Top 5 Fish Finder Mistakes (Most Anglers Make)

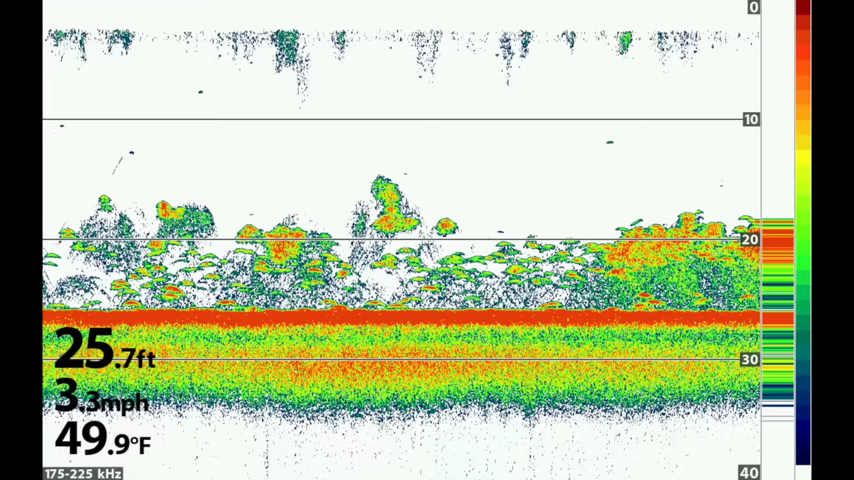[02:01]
On screen: depth 25.7 ft, water 49.9°F, speed 3.3 mph
and side imaging scanning between one and about three or four miles an hour.
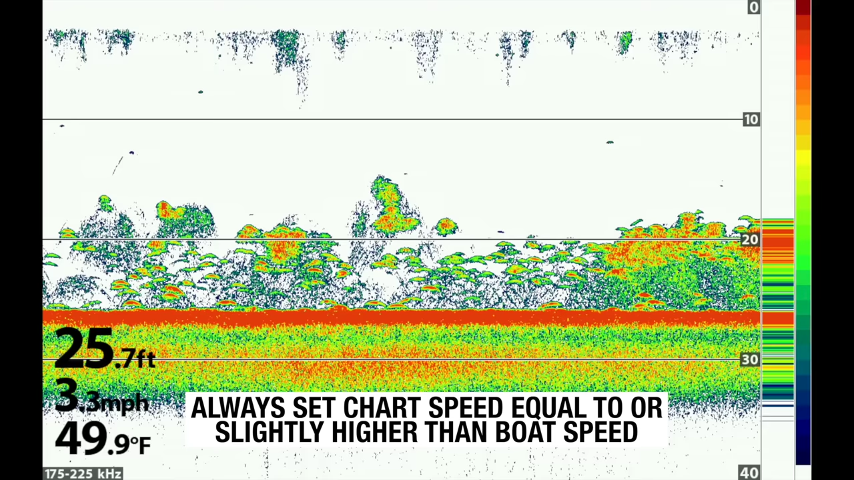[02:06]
On screen: depth 25.7 ft, water 49.9°F, speed 3.3 mph
If you're scanning really fast, you're not going to get great images.
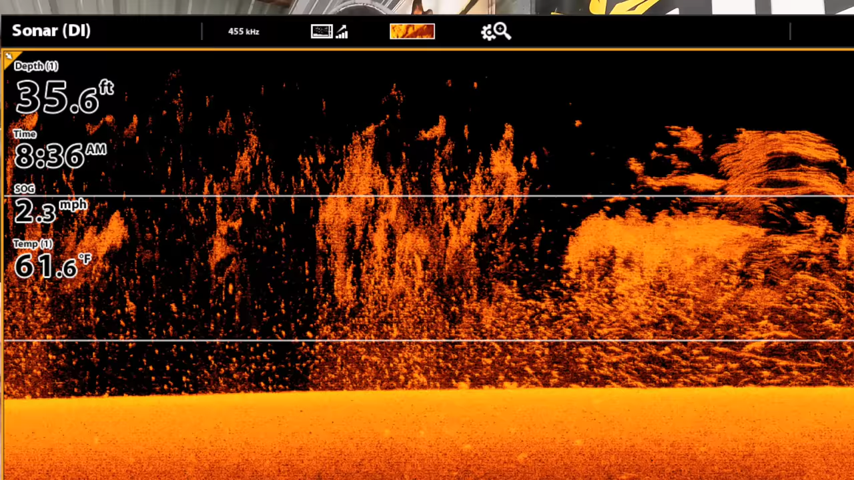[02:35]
On screen: depth 35.6 ft, water 61.6°F, speed 2.3 mph
it's not super, super helpful. So make sure you're scanning between one and three miles an hour, one and four miles an hour.
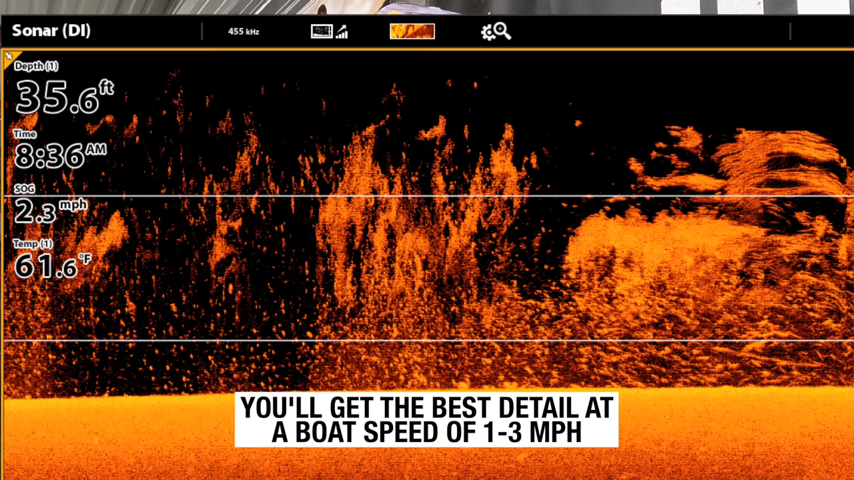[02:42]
On screen: depth 35.6 ft, water 61.6°F, speed 2.3 mph
And as a general rule, you want your chart speed to be equal to or slightly higher than your boat speed.
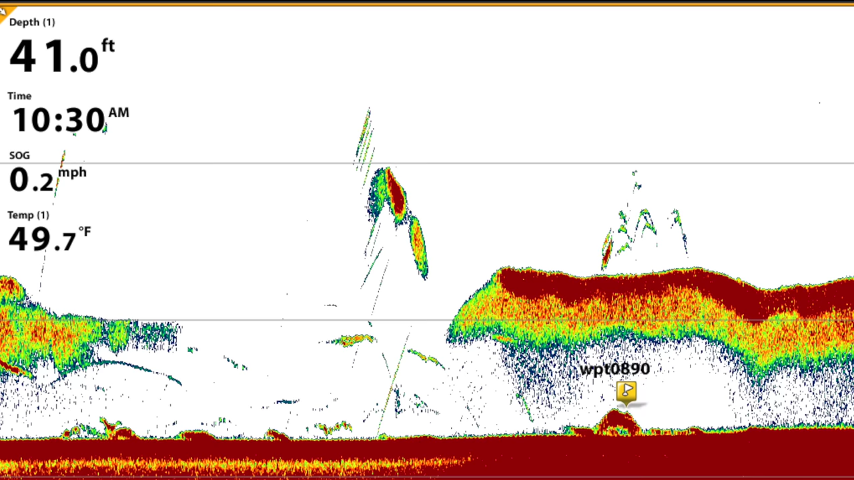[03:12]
On screen: depth 41.0 ft, water 49.7°F, speed 0.2 mph
So if you're driving really slow or you're not moving or you've got that chart speed dialed all the way back as slow as it'll go,
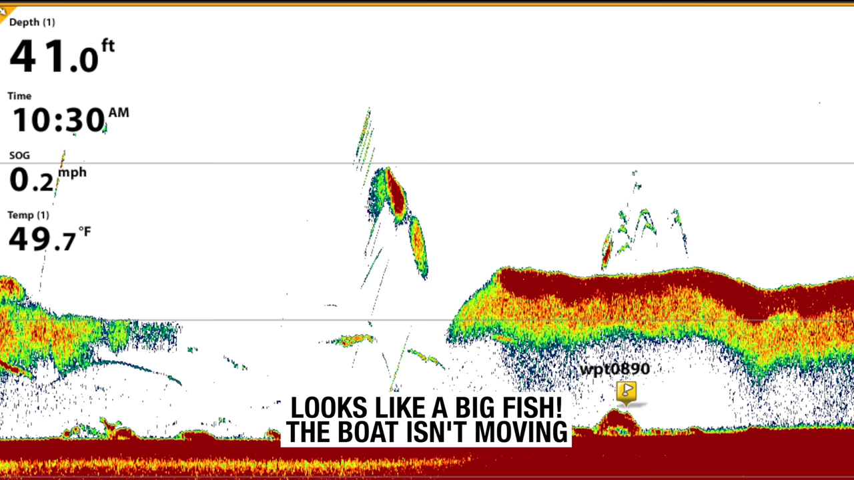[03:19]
On screen: depth 41.0 ft, water 49.7°F, speed 0.2 mph
slow will make fish look much, much bigger than they really are.
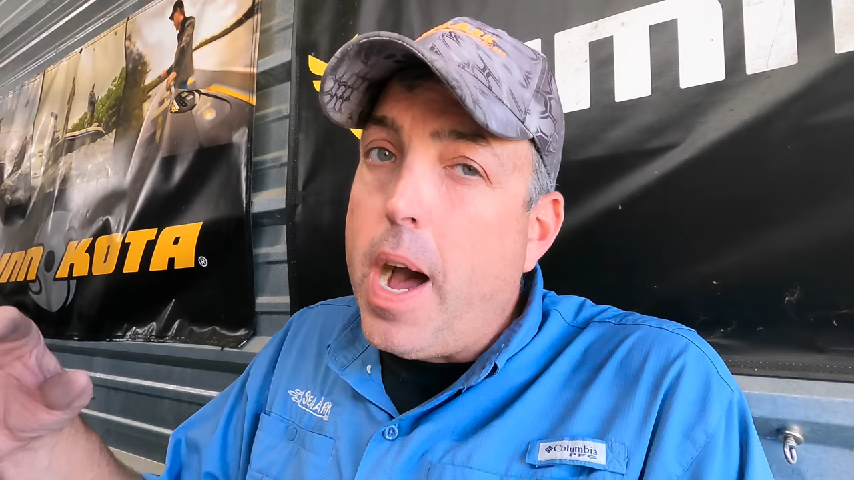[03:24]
I can make a two pound fish look like a monster by sitting still and dialing that chart speed way back.
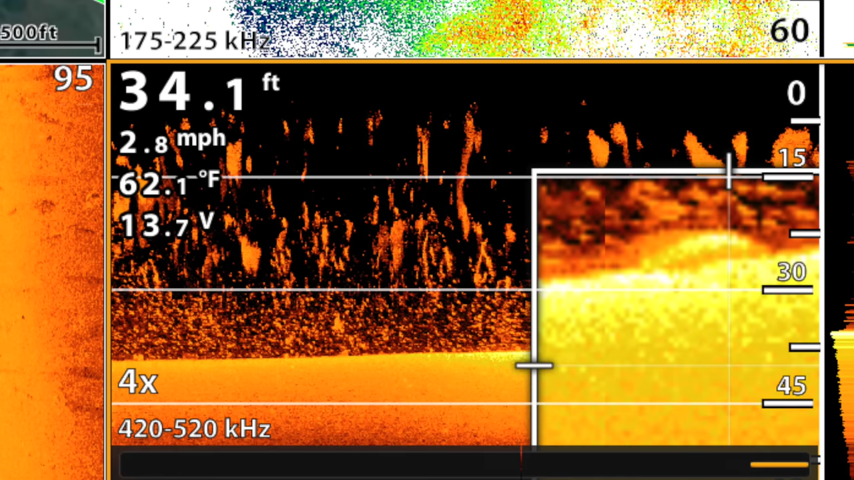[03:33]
On screen: depth 34.1 ft, water 62.1°F, speed 2.8 mph
If you're going too fast, it's going to make fish look smaller than they really are.
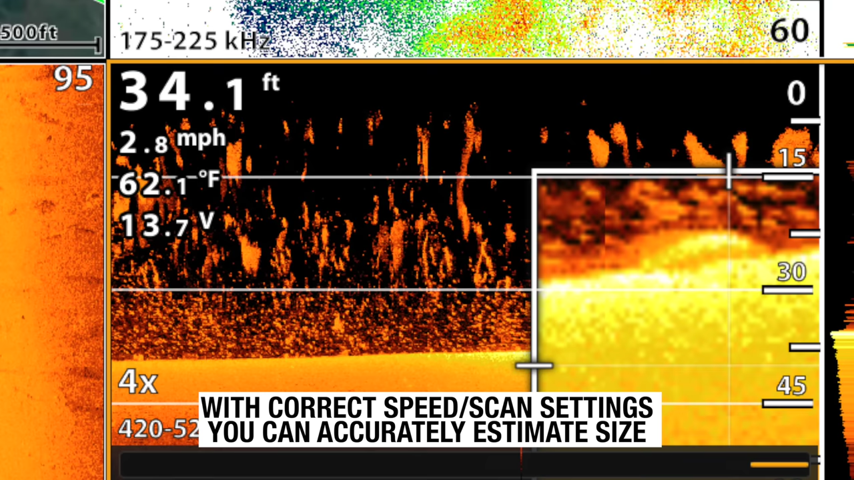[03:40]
On screen: depth 34.1 ft, water 62.1°F, speed 2.8 mph
So that's why it's critical to make sure that you get that speed correct, scan slow and straight.
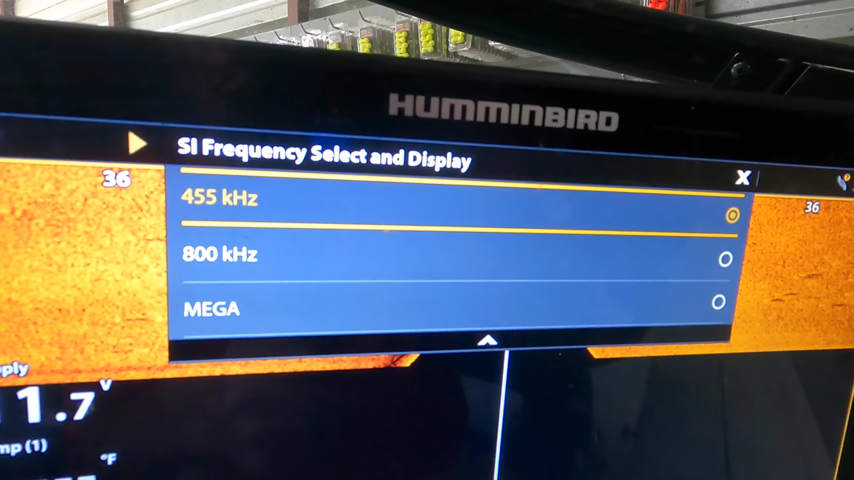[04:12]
So the lower that frequency number, the wider the cone,
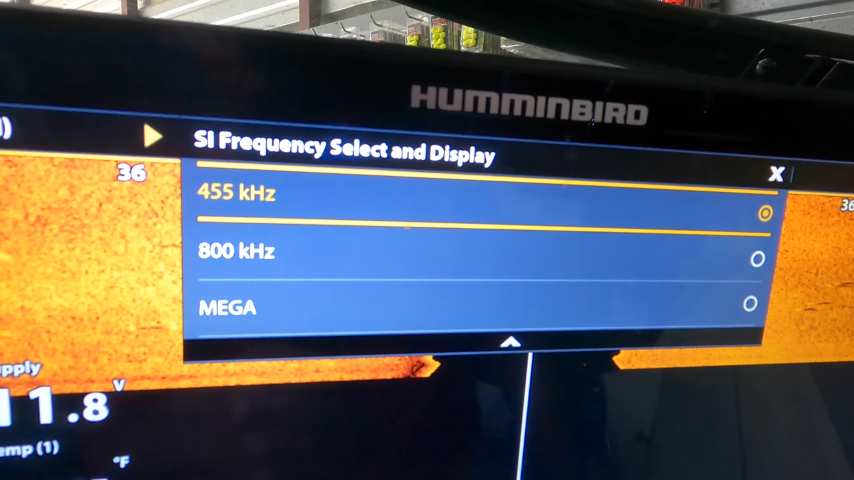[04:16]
that higher that scan or transducer frequency is, the narrower that cone is.
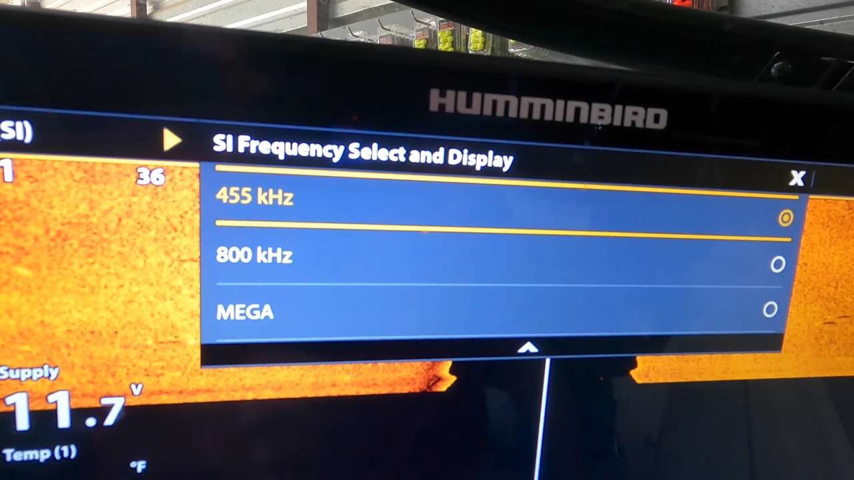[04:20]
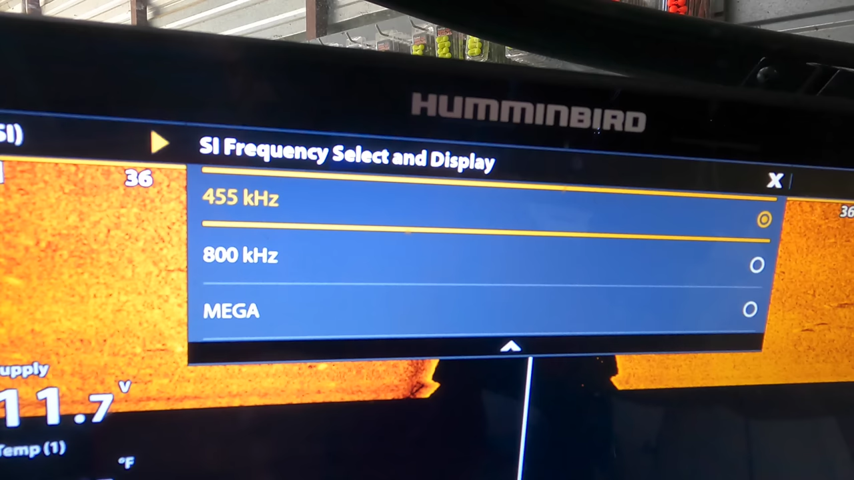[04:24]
So 455 is the widest side imaging and down imaging cone you have available. 800 is more narrow than 455.
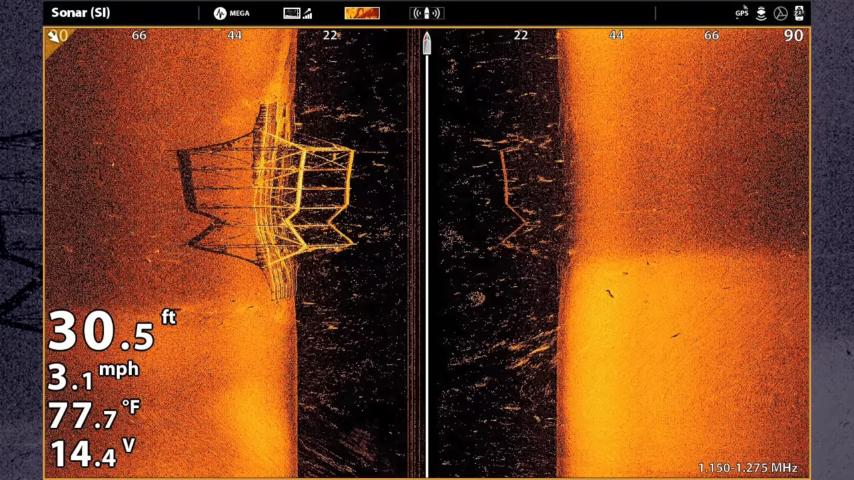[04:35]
On screen: depth 30.5 ft, water 77.7°F, speed 3.1 mph
And then mega, if you have that on down imaging and side imaging, is the smallest and narrowest cone.
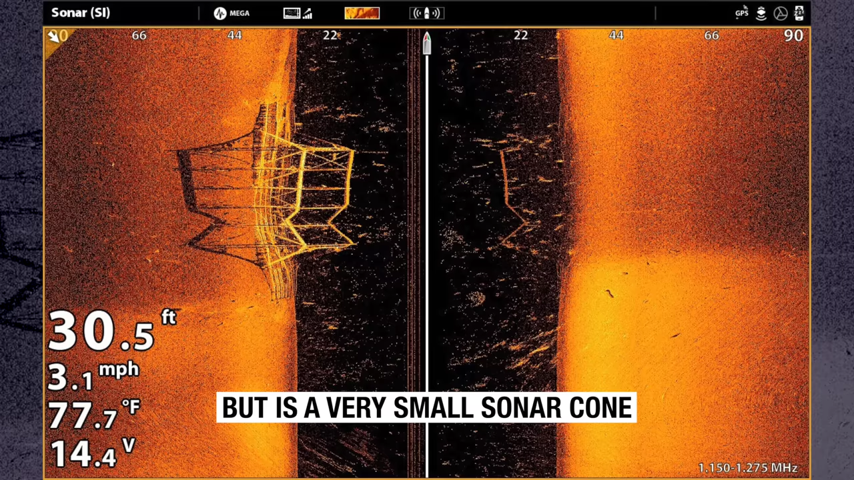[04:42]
On screen: depth 30.5 ft, water 77.7°F, speed 3.1 mph
So that higher power or higher frequency, like mega and 800, is generally going to give you a much more crisp and detailed image. But with that narrower cone, you sacrifice scan range.
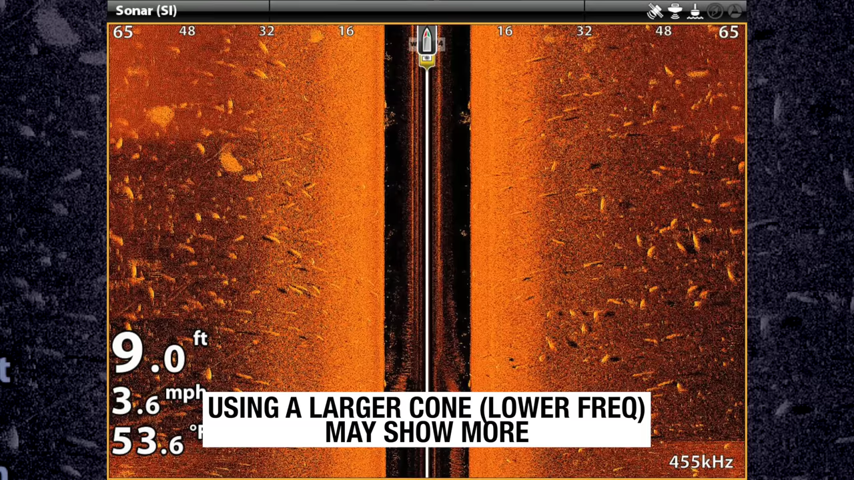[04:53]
On screen: depth 9.0 ft, water 53.6°F, speed 3.6 mph
So when you're looking at side imaging, you're looking at a much smaller slice of the water.
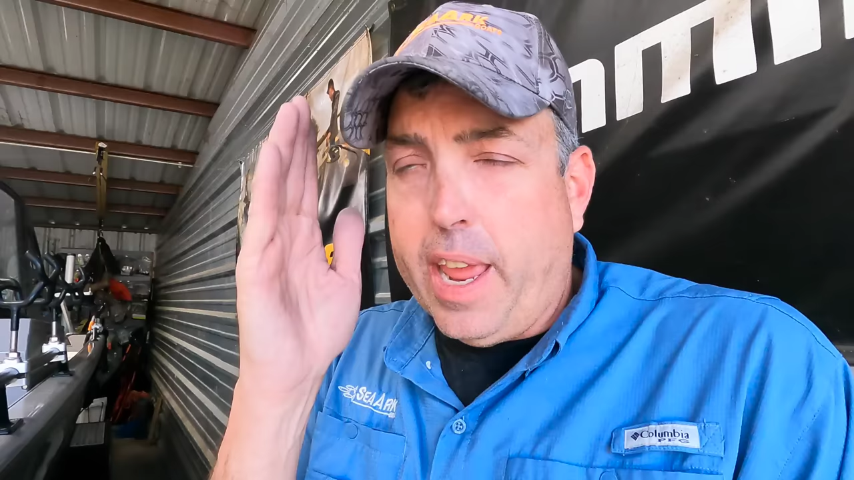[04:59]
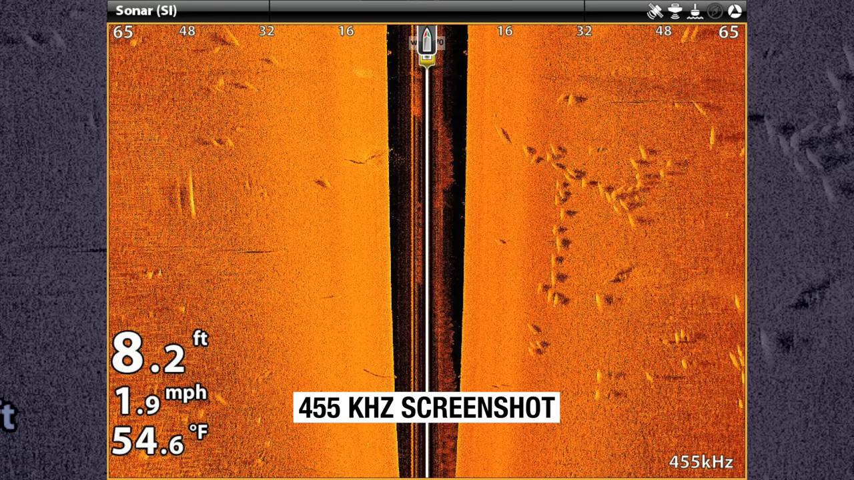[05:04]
On screen: depth 8.2 ft, water 54.6°F, speed 1.9 mph
When you're looking at down imaging, you're looking at a much, much smaller circle on the bottom when you're using a higher frequency.
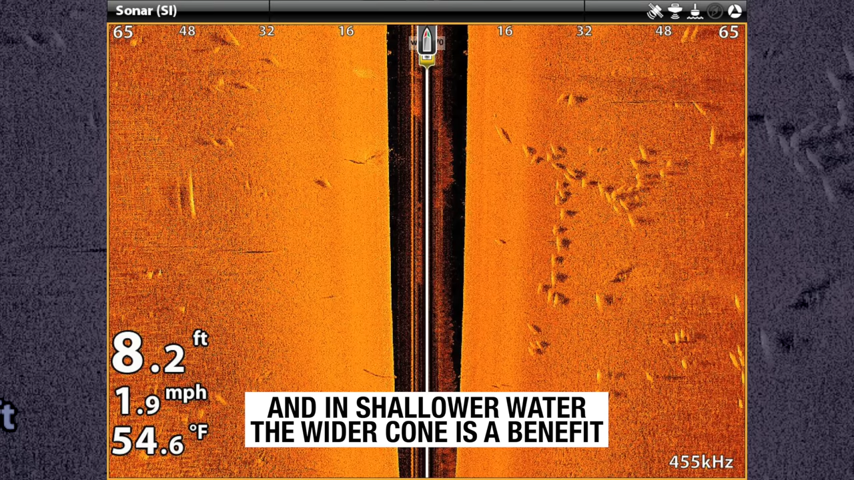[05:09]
On screen: depth 8.2 ft, water 54.6°F, speed 1.9 mph
Same applies with 2D sonar.